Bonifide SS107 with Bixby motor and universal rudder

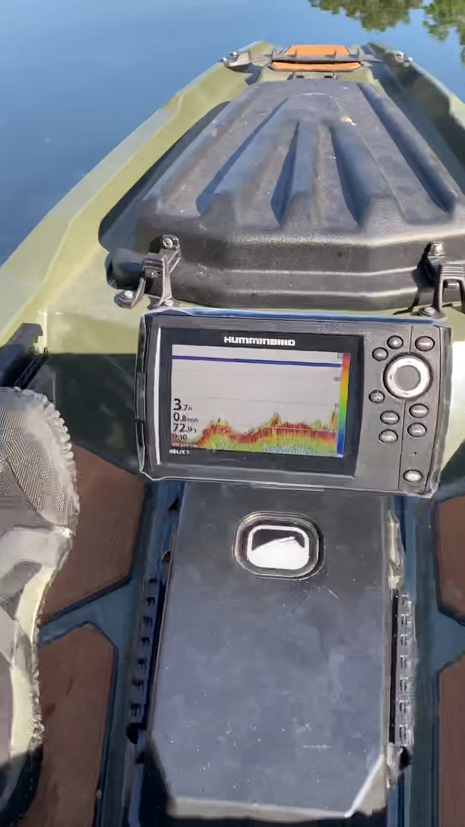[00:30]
I'm also running my Helix 5 for the first time I'm on the Yahara River near Madison Wisconsin this is a really shallow
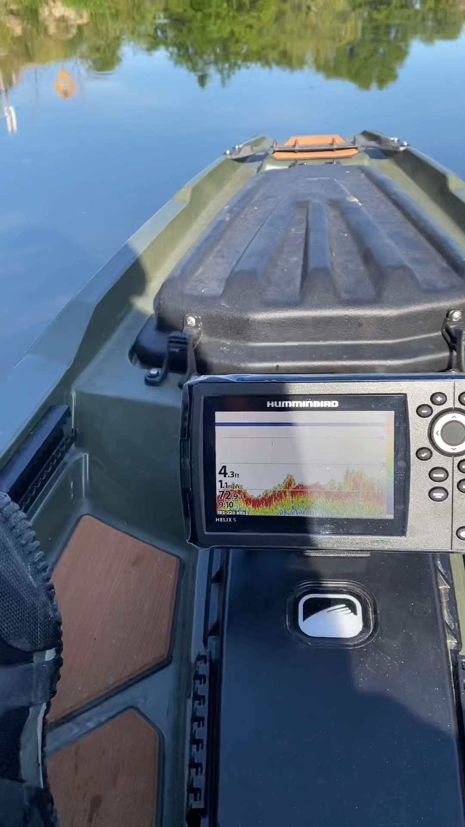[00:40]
On screen: depth 4.3 ft
river so I wasn't expecting much I'm using 275 paracord at this point for